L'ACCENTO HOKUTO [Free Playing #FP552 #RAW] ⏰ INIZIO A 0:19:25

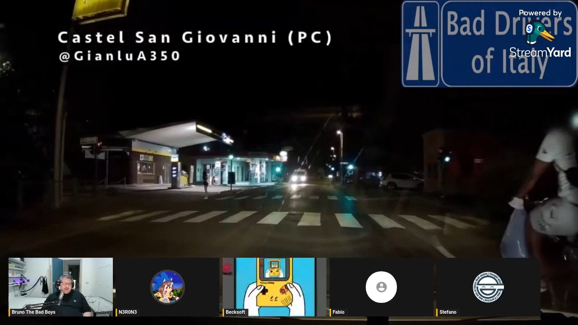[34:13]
Se vedo qualcuno che sta attraversando, vedremo anche il nostro ascoltatore AG che fa una manovra pericolosa con la sua macchinina piccolina.